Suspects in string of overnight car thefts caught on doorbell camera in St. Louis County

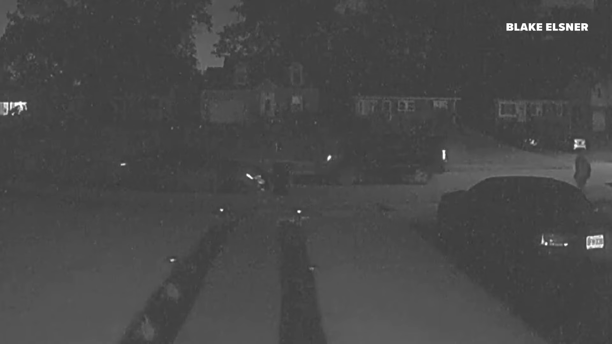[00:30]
hopped out of a black Cadillac Escalade and went on a daring crime spree.